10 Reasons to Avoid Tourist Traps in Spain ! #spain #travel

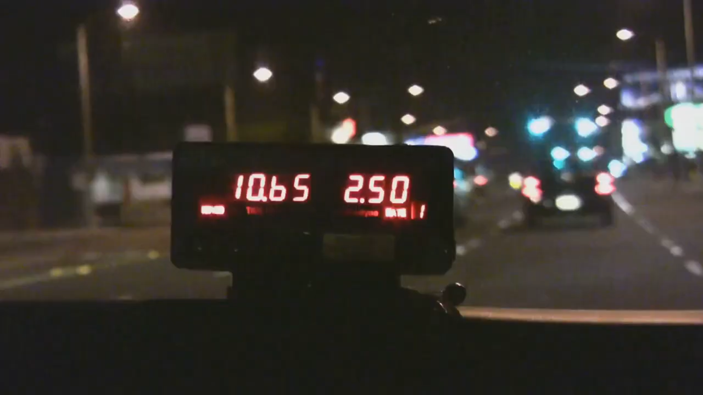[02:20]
Alternatively, you could be the victim of a rigged meter, with rates skyrocketing for no apparent reason.
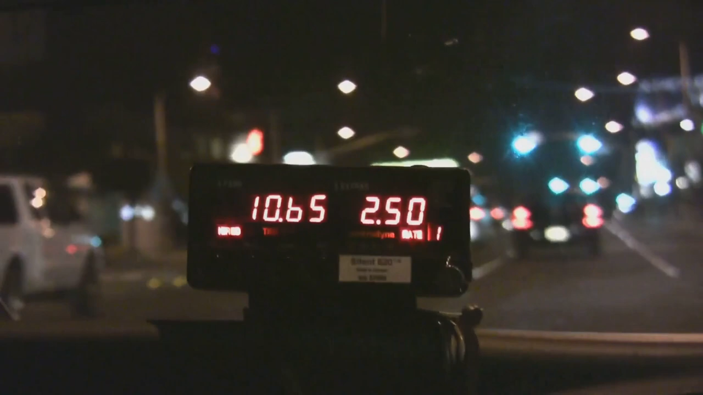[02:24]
These are common taxi scams that can turn your pleasant journey into a nightmare.